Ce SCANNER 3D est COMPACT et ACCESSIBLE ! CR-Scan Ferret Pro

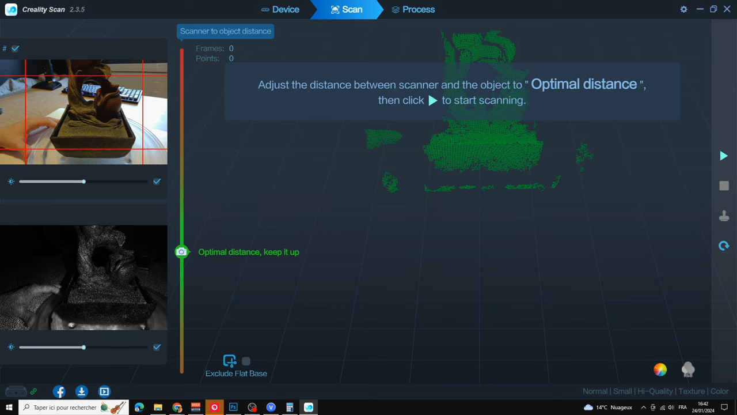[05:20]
En tout cas, voilà, c'est très sympa. On a sur la gauche, évidemment, ce qu'on peut voir avec la webcam. Et en dessous, ce que le scanner va voir.
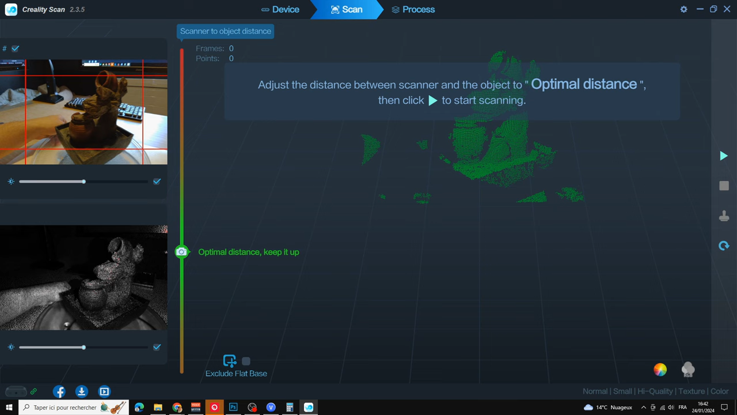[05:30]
Et ça, c'est très intéressant pour tout simplement anticiper. On a une jauge qui nous indique si on est trop près.
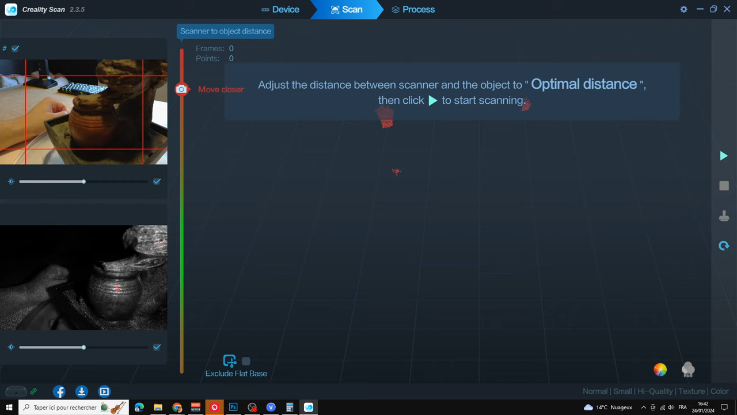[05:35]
Par exemple, là, je suis trop près. Là, je suis pas mal. Et voilà, si je me recule trop, c'est pas bon.
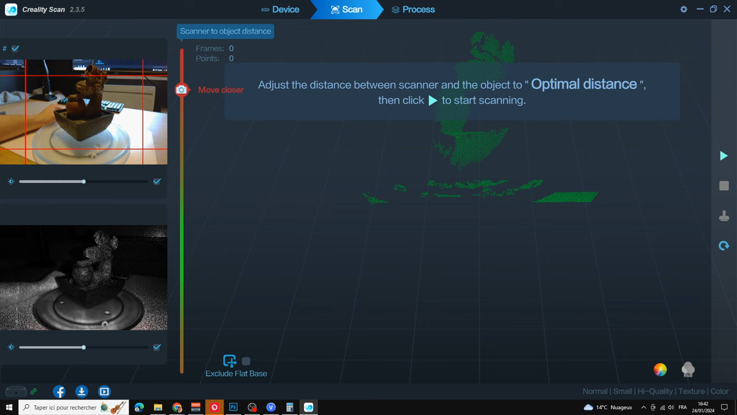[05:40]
Si je m'avance de trop, c'est pas bon non plus. Voilà, c'est un juste équilibre qu'il faut trouver.
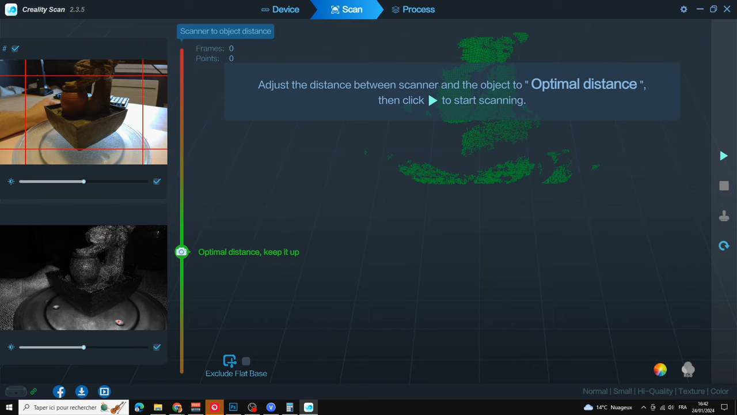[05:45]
Et ensuite, on va pouvoir modéliser le tout en cliquant sur notre petit logo.
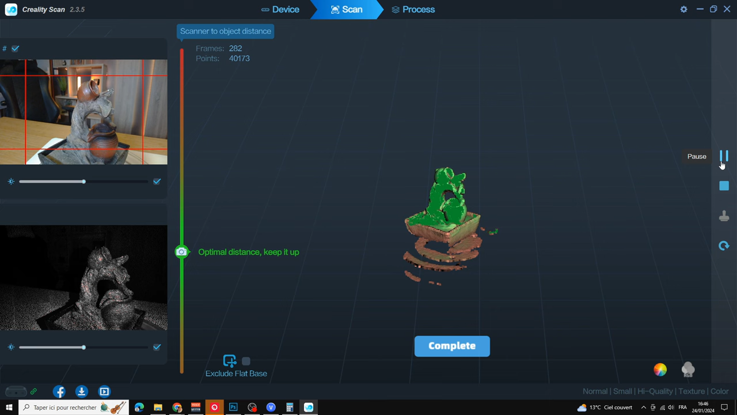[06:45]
Il y a quand même énormément de détails sur cette petite structure qui semble être une fontaine. Mais on va quand même voir cela. Alors là, j'ai bien tourné autour.
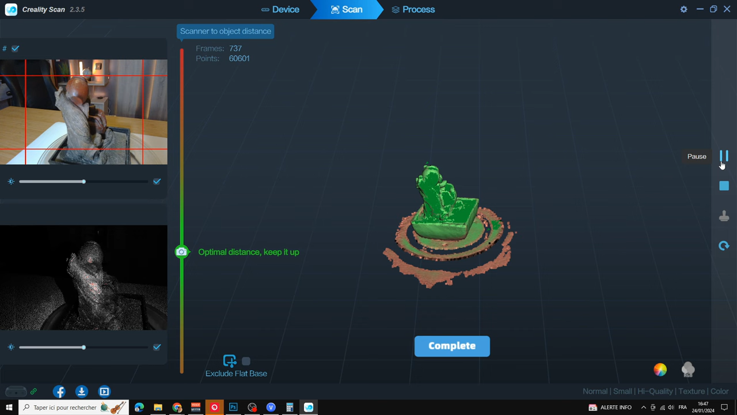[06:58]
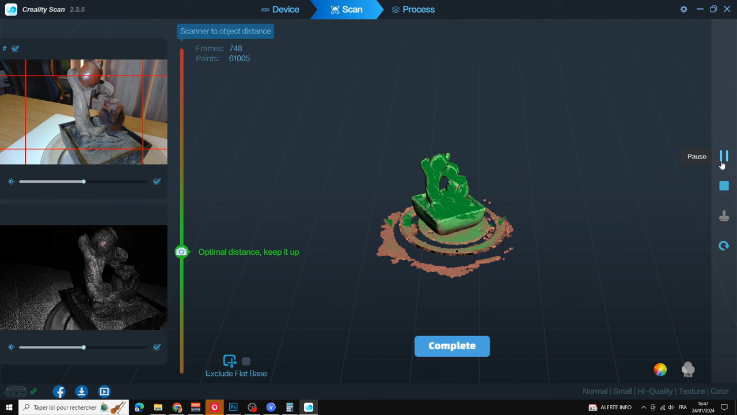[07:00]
On va voir ce que ça va donner et si ça a été réussi ou non.
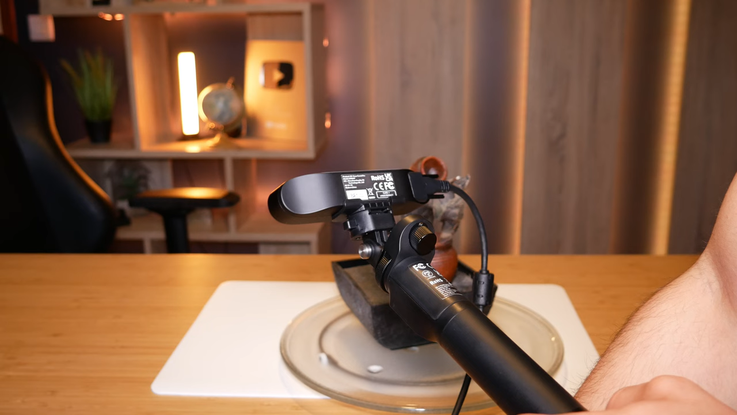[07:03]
On va cliquer sur Complete Scanning. Et là, c'est parti. On aura juste à prendre notre petite souris et cliquer sur One Click Process.
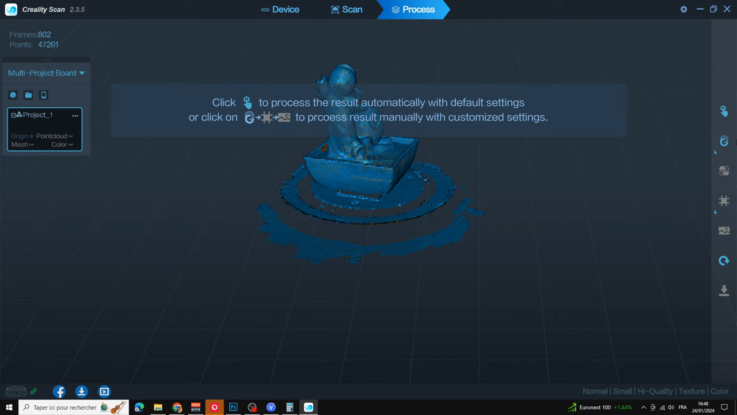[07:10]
On peut le faire aussi en plusieurs fois, c'est-à-dire une fois la texture et ensuite le mapping. Mais je préfère le faire en One Click.
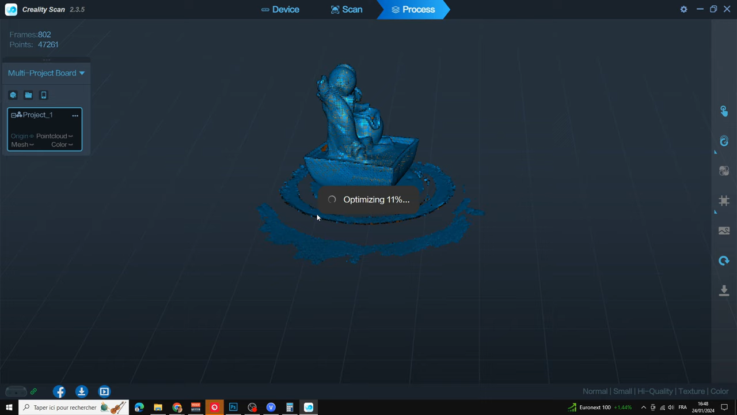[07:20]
Comme ça, c'est plus simple pour moi qui est débutant. Alors, c'est parti. Une optimisation et ensuite, on aura notre premier scan de complété. Regardez donc maintenant le résultat qu'on a eu. Alors, on a quand même quelque chose qui est super.
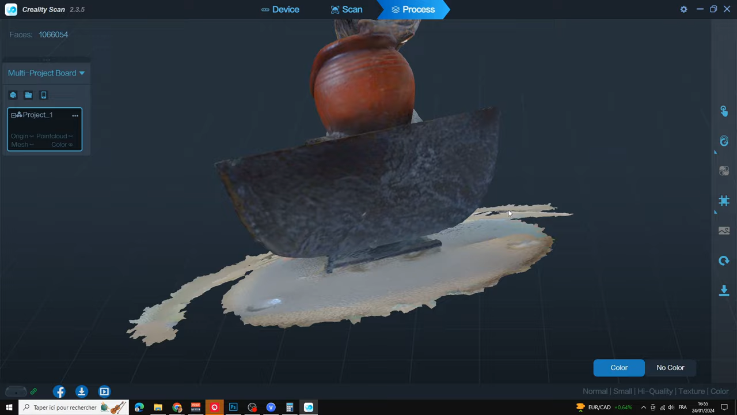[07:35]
Et en vrai, en quelques minutes seulement, enfin, oui, quelques minutes, je ne vais pas dire quelques secondes non plus,
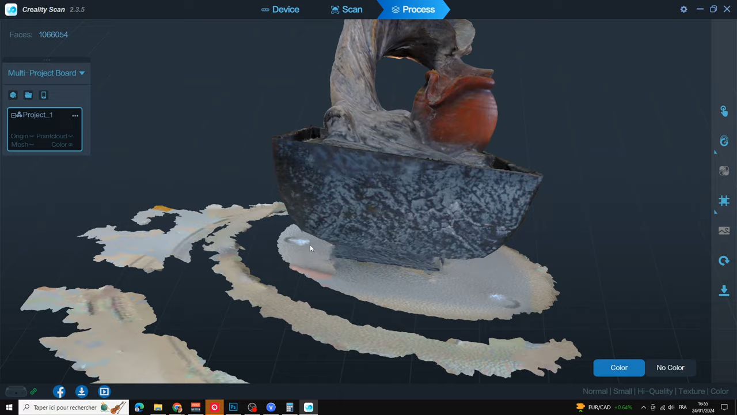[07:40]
mais en quelques minutes, on a quelque chose qui a été reproduit à l'identique. Et évidemment, il nous faudra un peu de travail en termes de retouches,
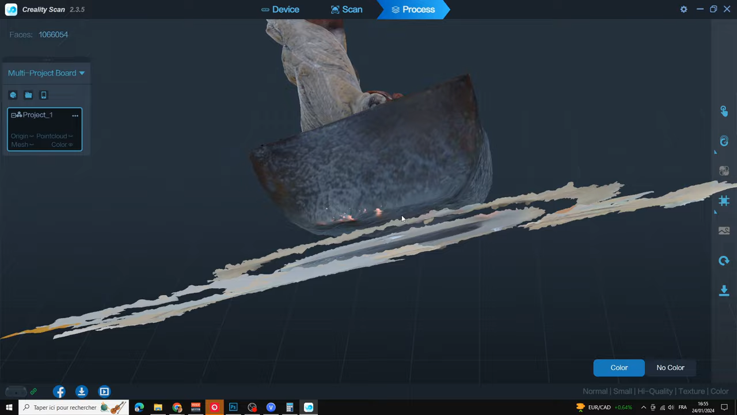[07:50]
évidemment, parce que là,
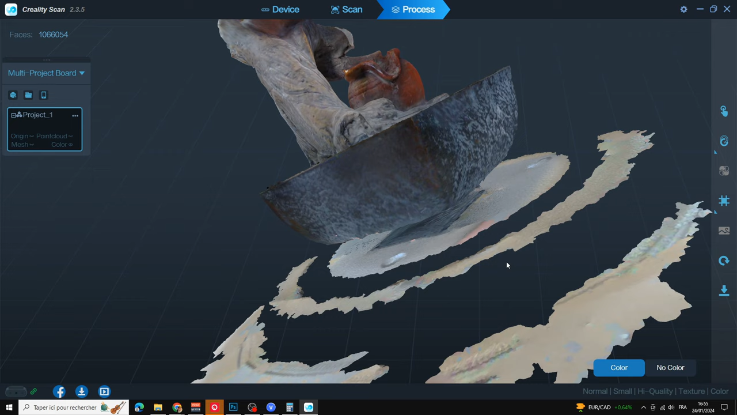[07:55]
vous pouvez voir que des textures ont été détectées alors que c'était simplement le socle en vert.
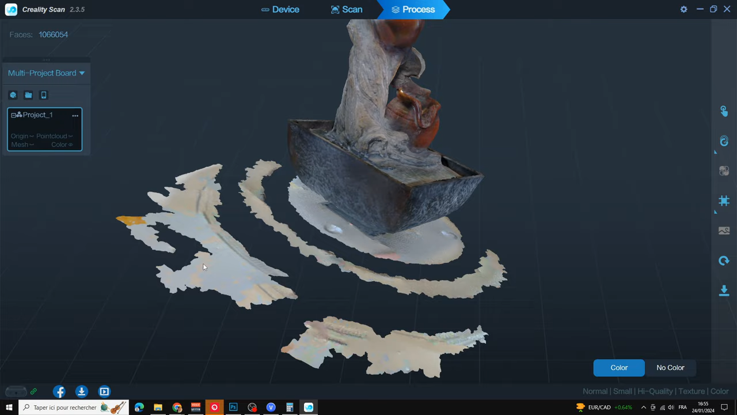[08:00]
Donc, oui, évidemment, il y a des petites choses à corriger, mais sincèrement,
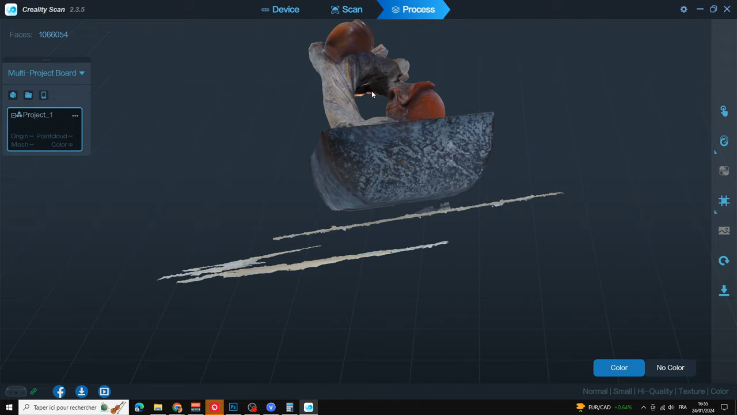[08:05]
on peut voir qu'on a ce qu'il faut et on a notre fontaine, tout simplement.
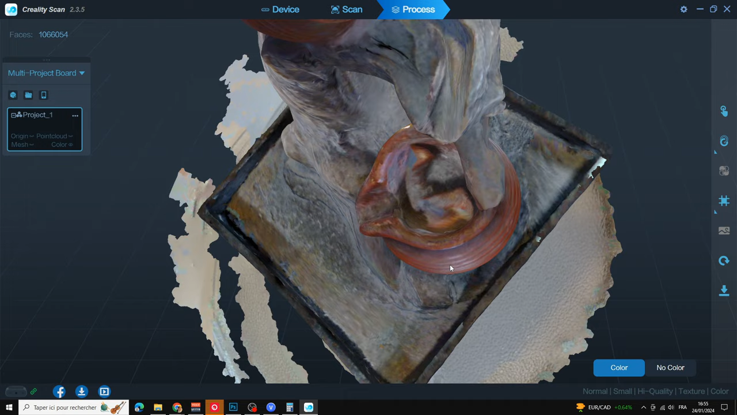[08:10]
Et elle est bel et bien comme ça. Et si je veux, je peux l'optimiser moi-même. Donc, je n'ai pas choisi cette option, mais je peux, si je veux, choisir entre différentes résolutions et différentes sensibilités.
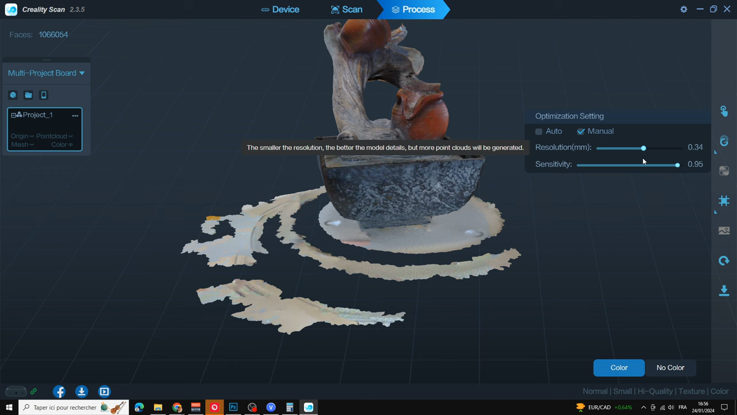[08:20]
Je viens de le refaire manuellement et ensuite, je pourrais l'exporter pour l'enregistrer dans différents formats pour ensuite, pourquoi pas, l'amener directement sur Blender.
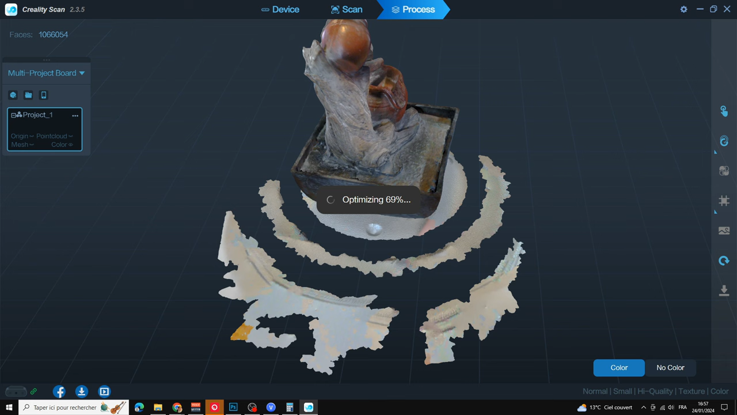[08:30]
Et regardez, par exemple, tout cela, je peux sélectionner pour ensuite supprimer.
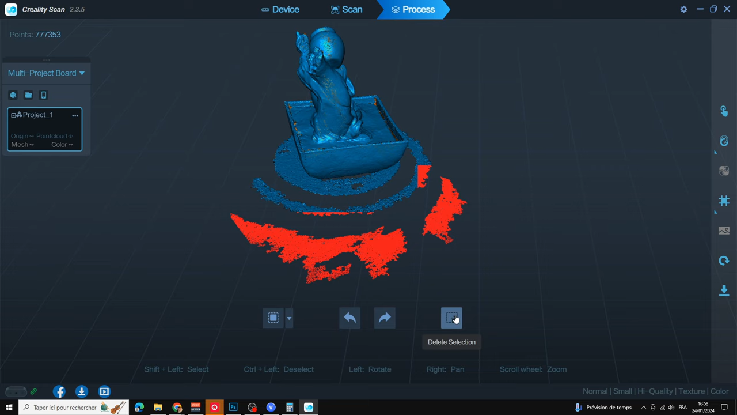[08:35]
Et je peux directement, déjà, ajuster grandement, eh bien, mon scan.